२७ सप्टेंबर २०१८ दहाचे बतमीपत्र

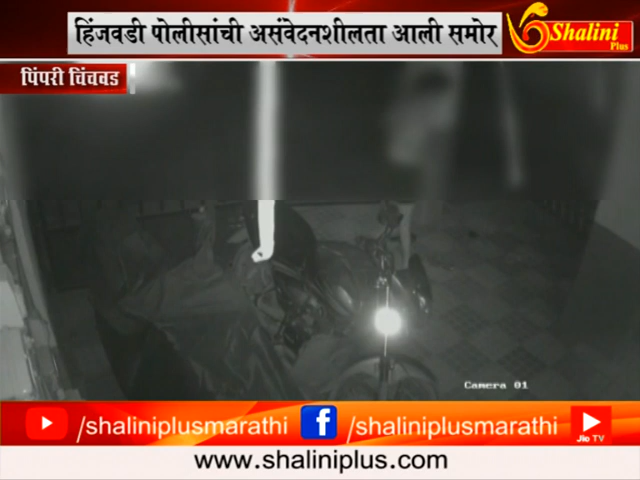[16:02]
9 सप्टेंबर रोजी ही तरुणी पहाटे 4:15 सुमारास कपडे वाळत घालण्यासाठी तळमजल्यावरती गेली असता अचानक पाठीमागून आलेल्या अनोळखी तरुणाने तिचा विनयभंग केला. तरुणीने आरडाओरडा केल्याने अज्ञात तरुण पळून गेला.
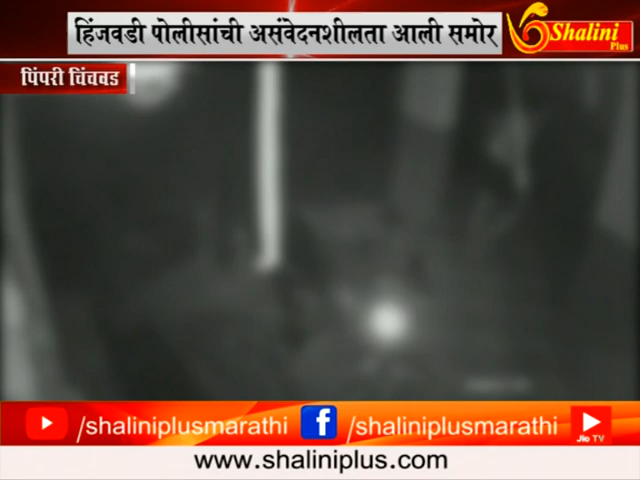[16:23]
या घटनेचा CCTV पाहिला असता यात अज्ञात तरुण हा अगोदरही या हॉस्टेलची टेहाळणी करत असल्याचं आढळून आलं.